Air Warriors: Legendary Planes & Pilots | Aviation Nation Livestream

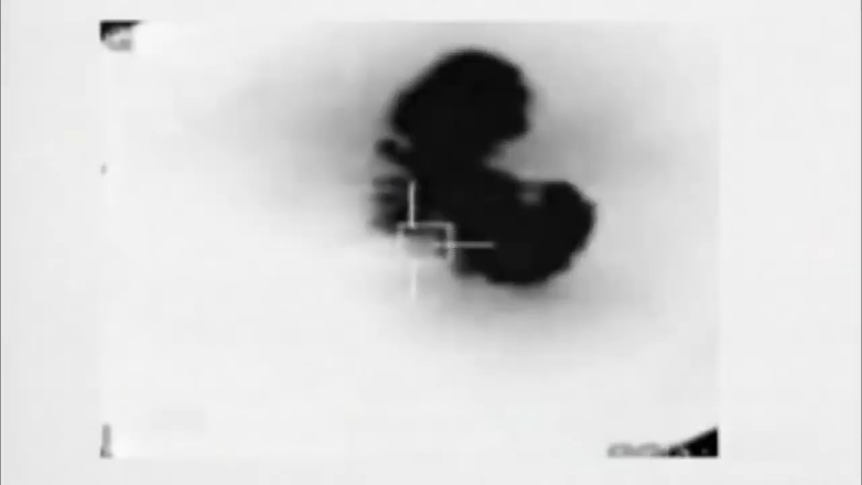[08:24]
Glide slope intercept here, stop. Splash one means not only a hit, but a kill.
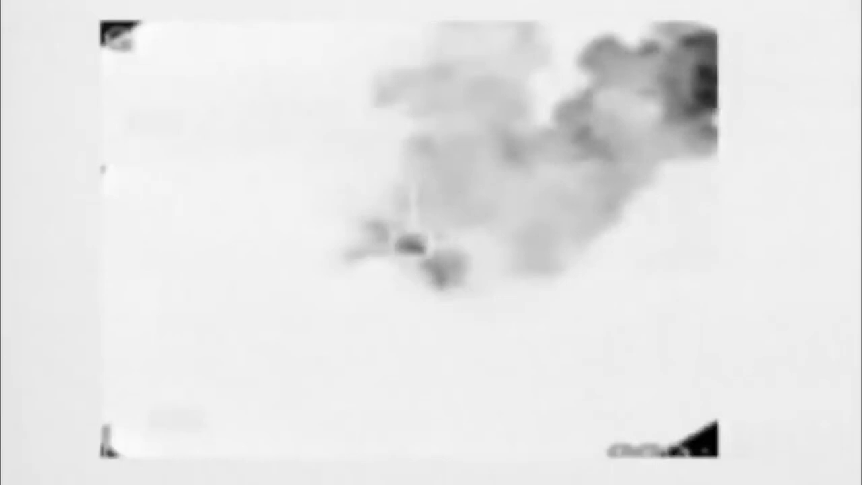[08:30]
And this splash one comes just in the nick of time.
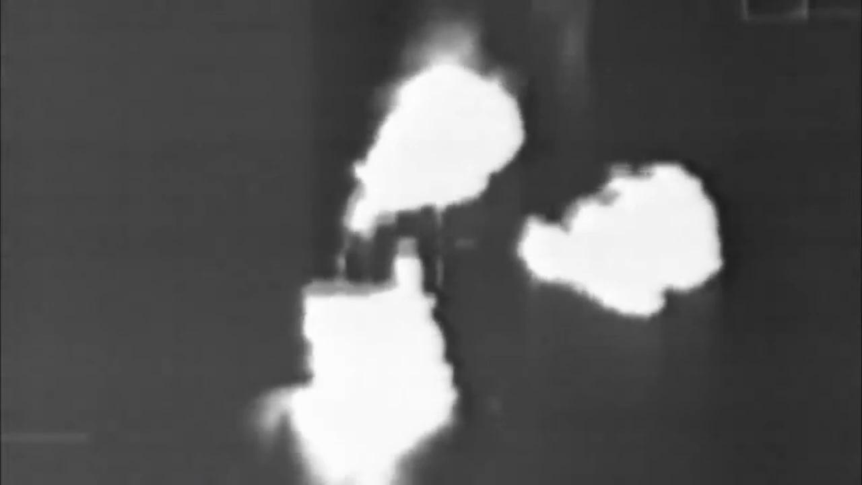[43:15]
They make quick work of Al-Takadam and other military targets.
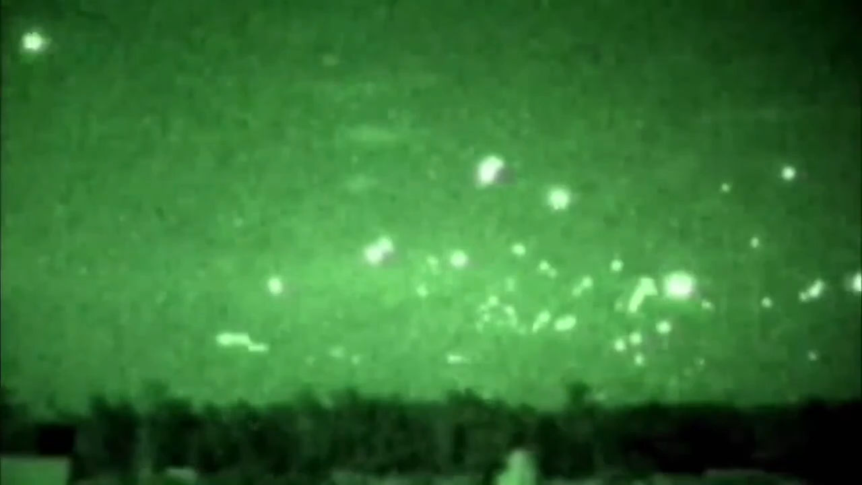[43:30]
Operation Desert Storm is the most effective air campaign the world has ever seen.
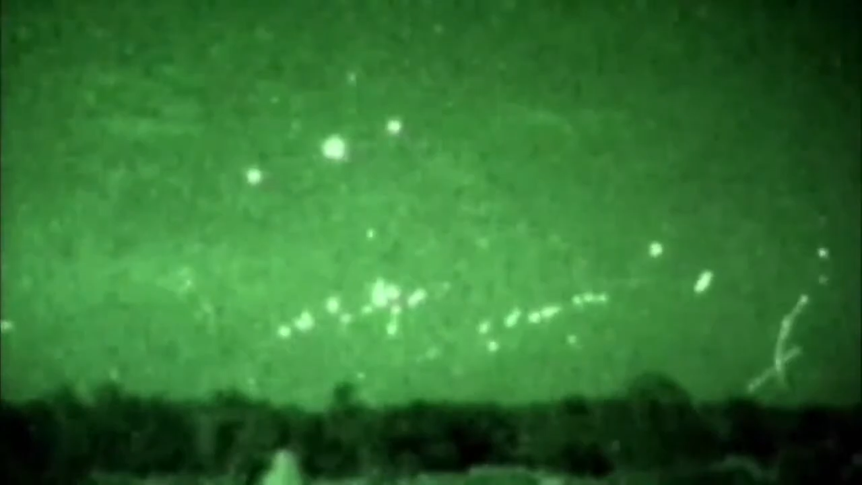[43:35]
The Iraqi early warning system has completely failed and their aircraft have been caught totally by surprise.